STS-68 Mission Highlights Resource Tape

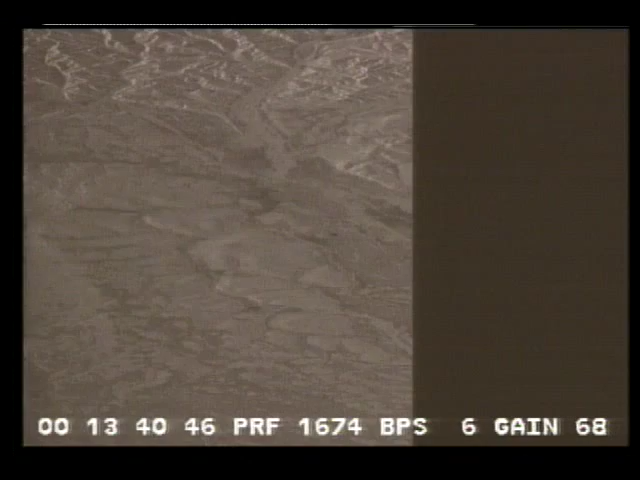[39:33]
This is Mission Control Houston. We are receiving some data from the Space Radar Laboratory instruments.
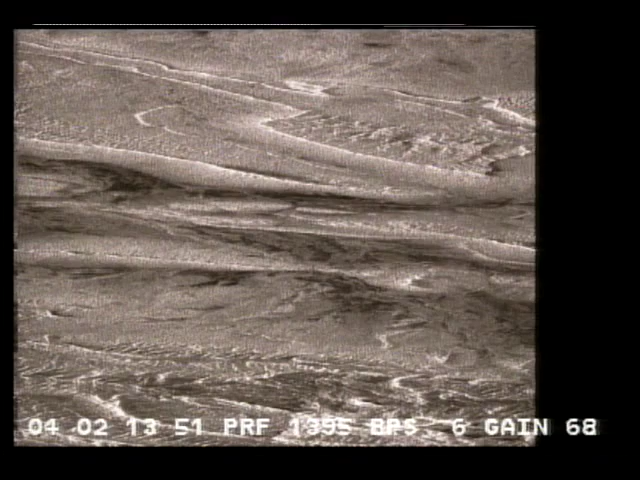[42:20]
The Sahara is an area which is about the size of the United States.